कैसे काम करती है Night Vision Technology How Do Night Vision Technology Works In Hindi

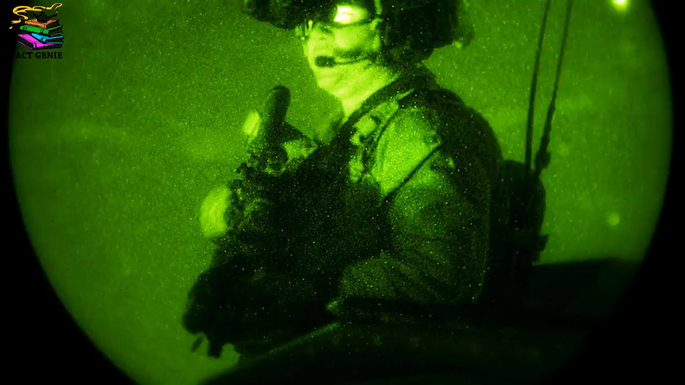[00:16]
کے پاس بلیوں کی آنکھیں تو ہے نہیں پر انسانوں کے پاس ہے نائٹ ویجن ٹیکنولوجی جو
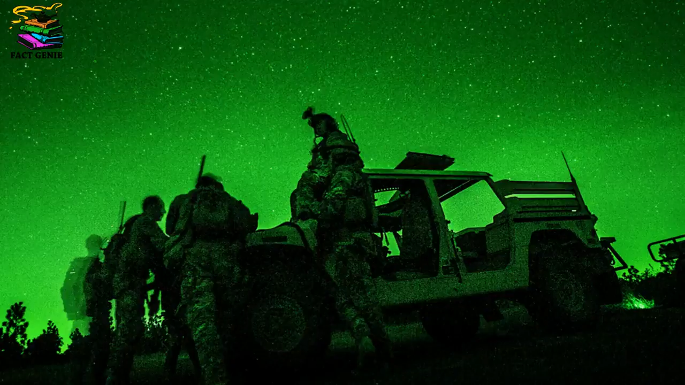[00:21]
انسانوں کی رات میں دیکھنے میں مدد کرتی ہے پر آخر یہ ٹیکنولوجی کیسے کام کرتی ہے آئی
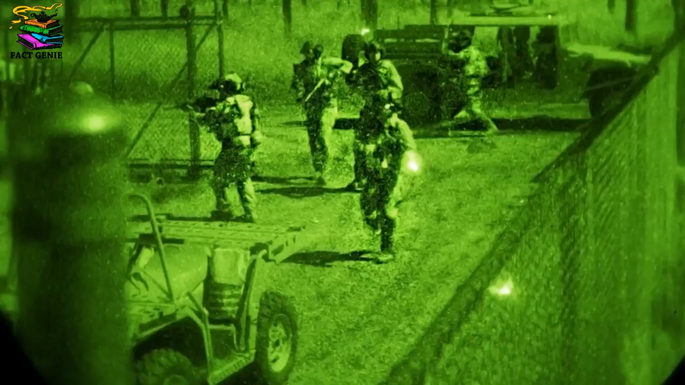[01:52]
اس لیے ہوتا ہے کیونکہ ہماری آنکھیں ہرے رنگ کو سب سے اچھے سے محسوس کر سکتی ہیں اور